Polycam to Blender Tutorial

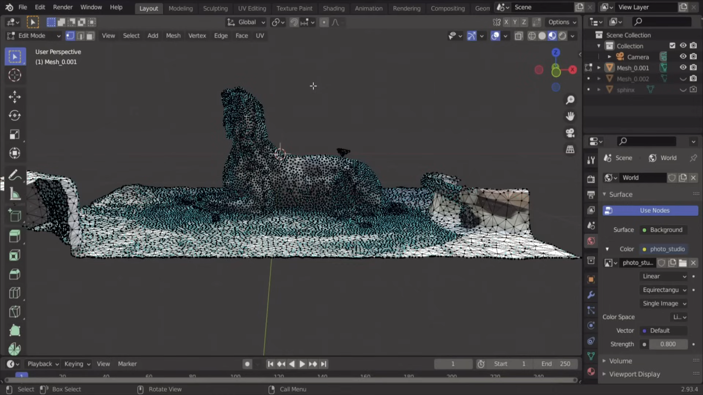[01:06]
For this you can go to Select, Select All by Trait, and Non-Manifold. As you can see, the mesh is made up of different pieces. Let's make it one piece by going to Mesh, Merge, and By Distance. Wow, we removed over 4000 vertices. That feels good.
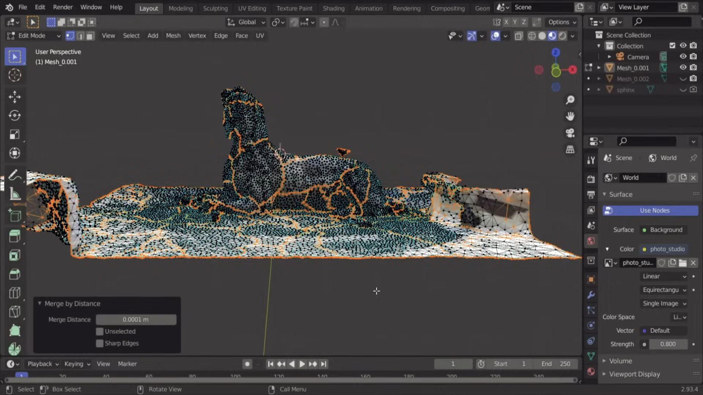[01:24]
Now let's crop the mesh. Perhaps you already did that with Polycam, but let's go over it again using Blender.